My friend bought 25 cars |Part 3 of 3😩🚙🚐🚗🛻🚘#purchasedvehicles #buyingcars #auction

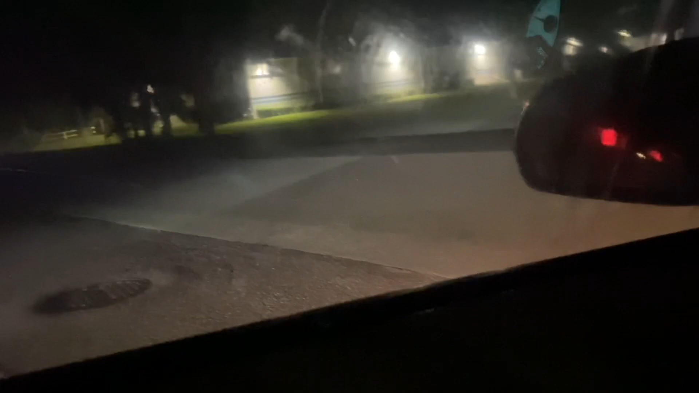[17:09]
big truck coming look like fast it look like he kind of made it down now see it hit lights and it's a big ass semi truck